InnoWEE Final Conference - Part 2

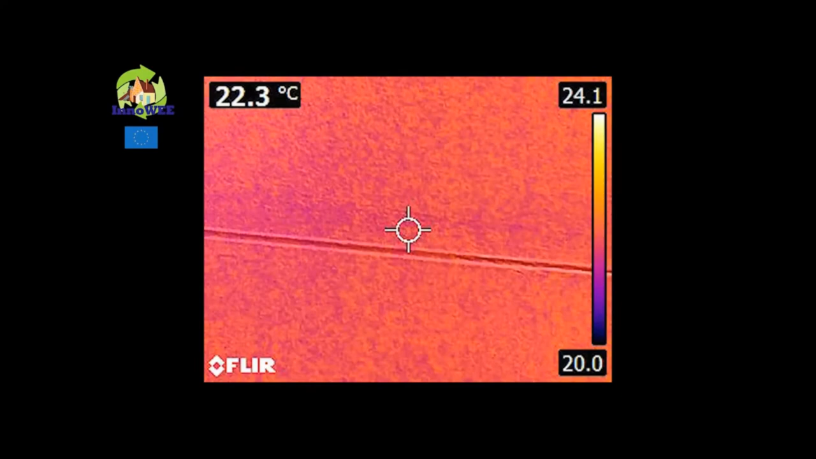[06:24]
On screen: spot 22.3°C
Here you can see as there are no thermal bridge in the installation with an infrared camera.